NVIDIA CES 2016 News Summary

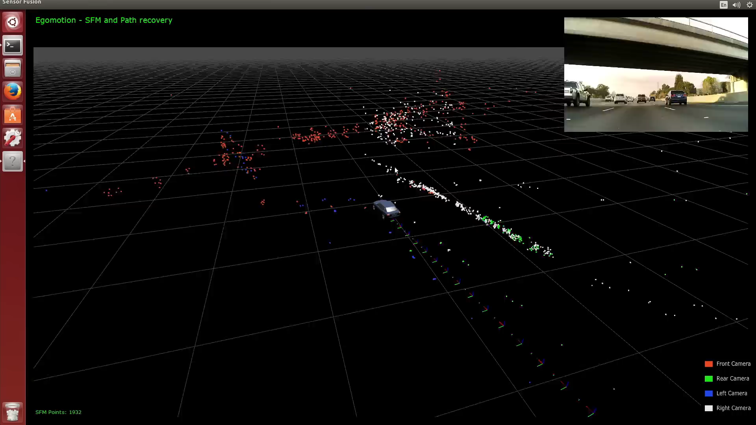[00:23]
So now as we drive we can sense everything that's going on around the car.